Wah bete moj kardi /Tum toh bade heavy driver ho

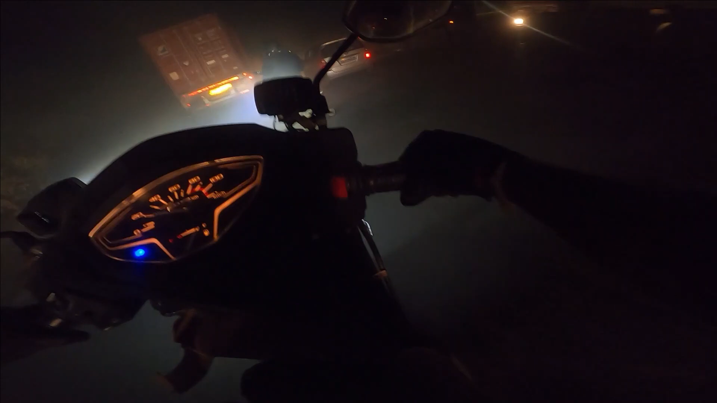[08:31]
खड्डा का ऐसा फुल खड्डा रोड है, फुल ऑफ रोड, पूरा धूल मिट्टी है, इतना हेलमेट पहना है तो भी नाक वाक में जा रहा है। अभी गाइज मैंने ना विरार क्रॉस किया,